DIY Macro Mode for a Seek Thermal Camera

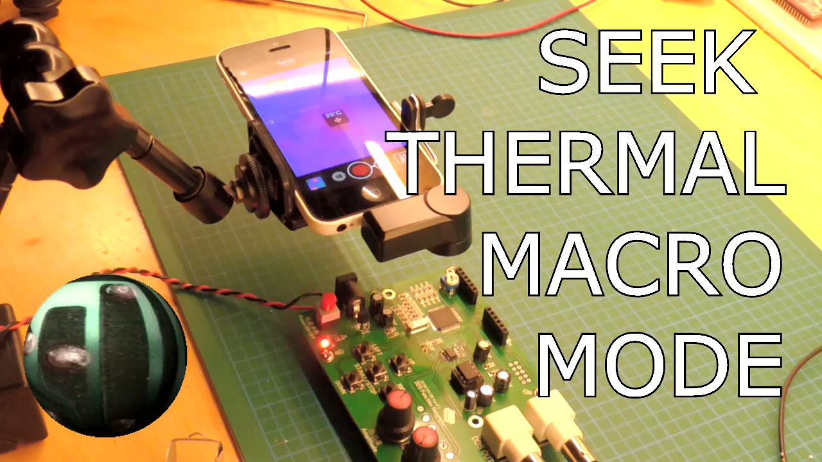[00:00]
Okay, this video is about putting a macro capability to this Seek thermal camera. If you look at the inset video, you'll see that basically it's a pretty blurry affair.
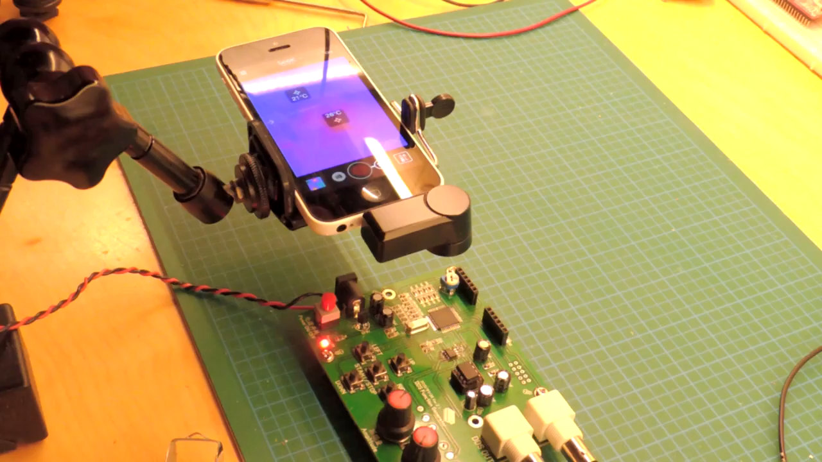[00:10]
And that's because the lens on this module is really meant for sort of home inspection type distances, 10-15 feet focus as well. Obviously, I'm trying to point the camera down upon a small integrated circuit and it's just too close. It's a very blurry thing.
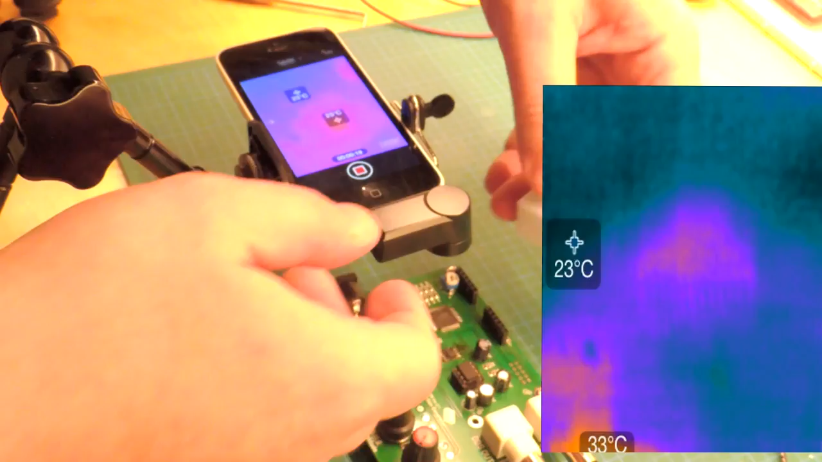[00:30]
On screen: spot 23°C
Now, there is a possibility of putting a lens on the camera, of course, and one can create a very sharp image very easily. Once the lens is in place, all of a sudden you start seeing things like all the leads again and get much more accurate videos, which is great.